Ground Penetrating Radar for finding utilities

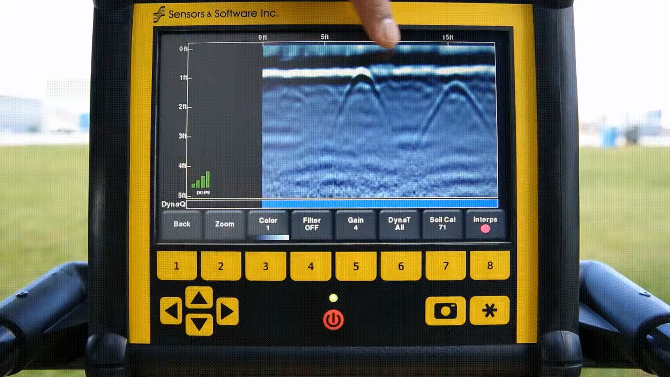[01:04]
We want it to stay dark blue. If it's dark blue, that's a good sign.
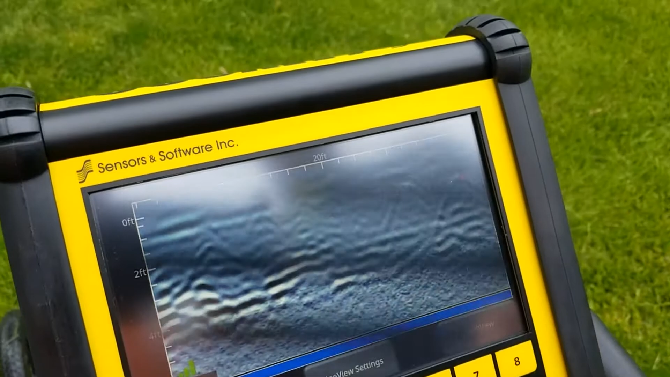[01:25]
Now, there's an easy depth calibration that we can do. Basically, we just try to have it so we fit this curve.
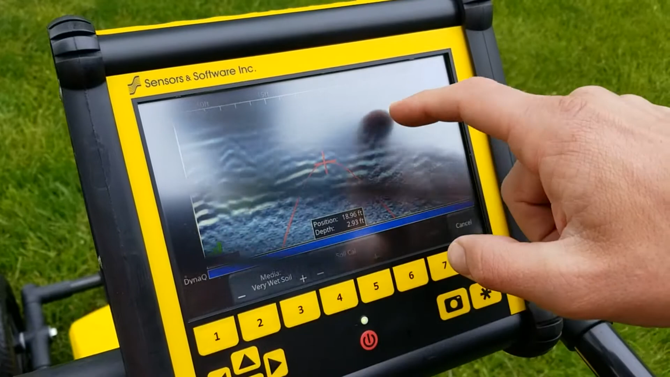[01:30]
And that just makes it so that it's actually giving us a realistic idea of what the depth is.
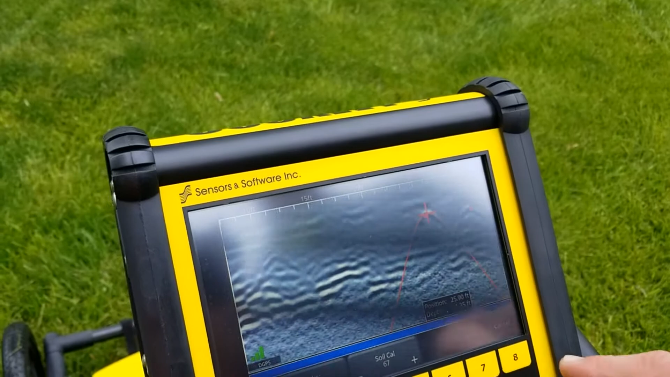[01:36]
And then we can zoom in to different depths.
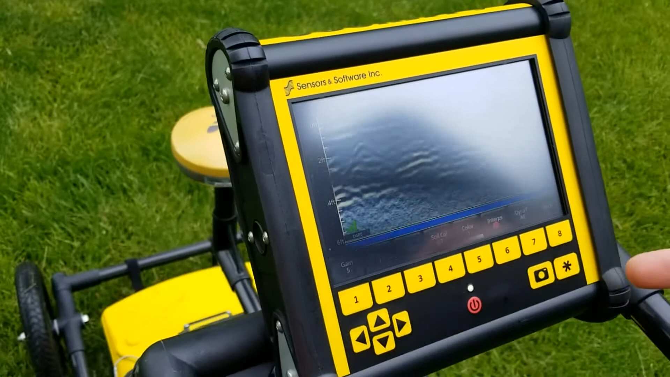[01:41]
Here we're seeing about five to six feet of depth. We have gain.
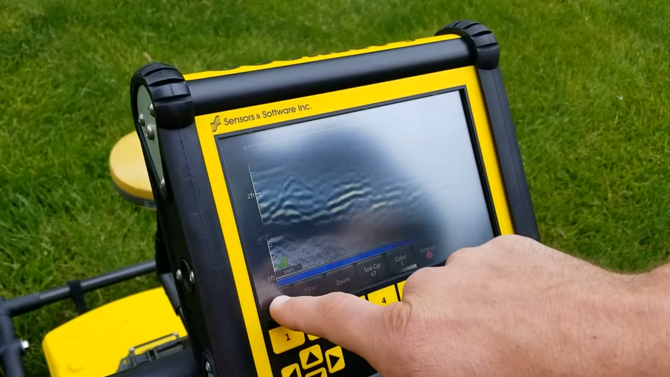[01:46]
Gain is going to go ahead and it's going to really increase the contrast of this image.
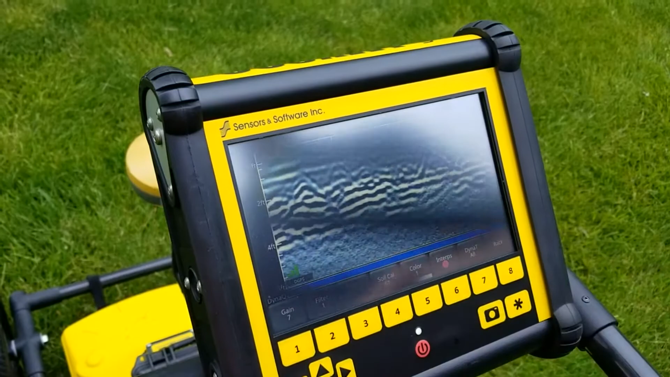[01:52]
That helps you see things that are deep. So while it might make things that are shallower seem like it's a little too much,
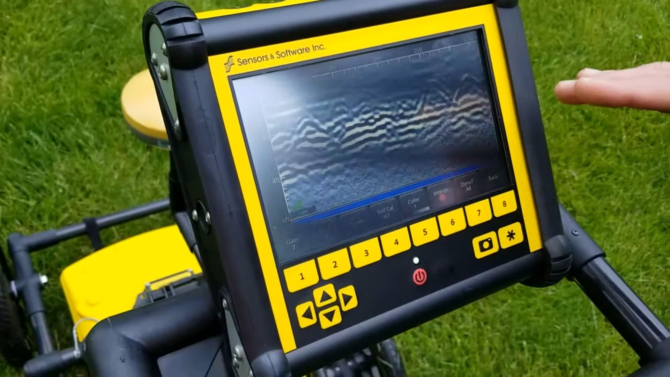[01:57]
it can help you look for things that are in that deeper area.
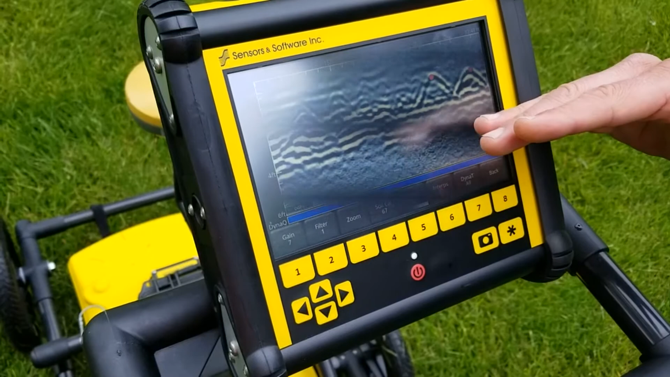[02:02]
So I'm going to go ahead and go back to somewhere around three or four.
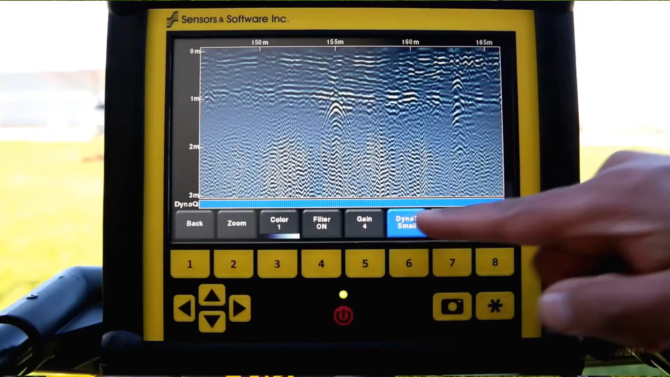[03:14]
That's what this Dyna-T all is. So this is what our higher frequency response is.
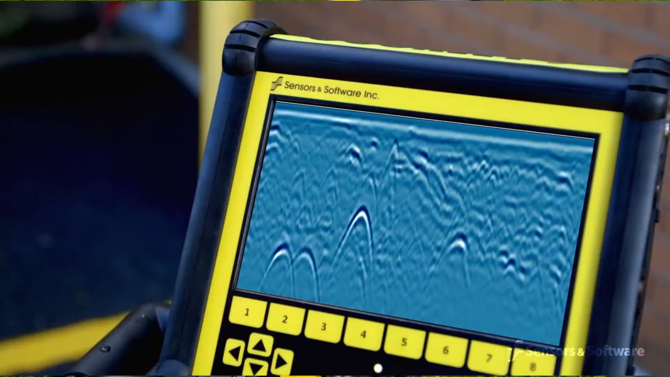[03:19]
They're smaller. They don't see quite as well in soil.
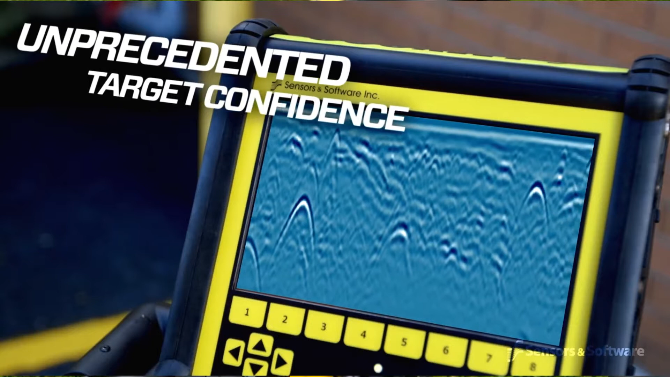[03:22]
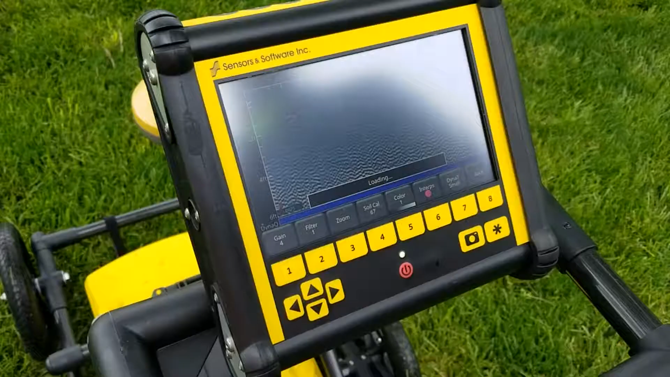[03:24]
And so that's where we're getting up into that 450 megahertz. Now we're getting on our lower frequencies, medium. And then large, we'll start to see deeper.
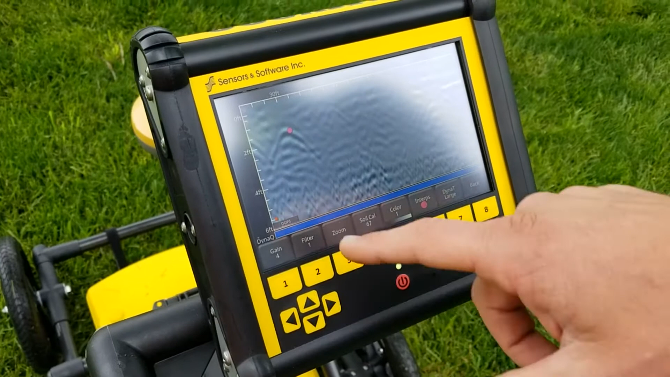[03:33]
The cool thing this does is this combines it all together. And what these are are little excerpts that we can just drop along the way when we see something.
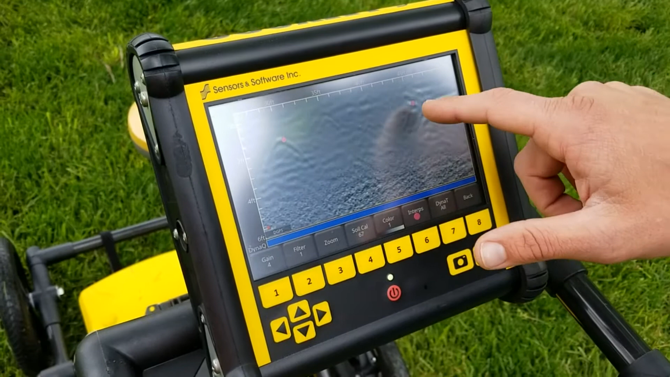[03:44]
When you get rid of one, you press on it. And the cool thing that we have on this now is when I go back,
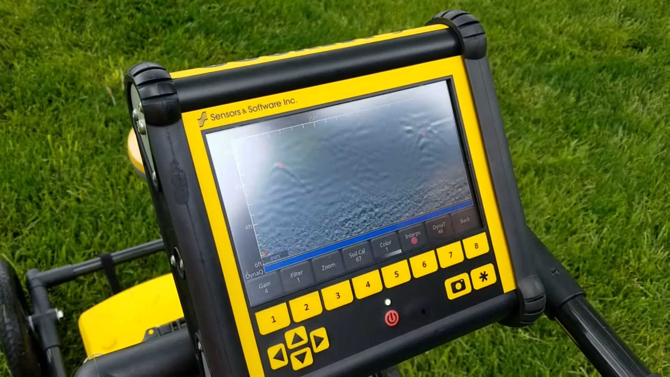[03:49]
we can look over these areas. I'm going to go ahead and continue on this line view on one more sweet back.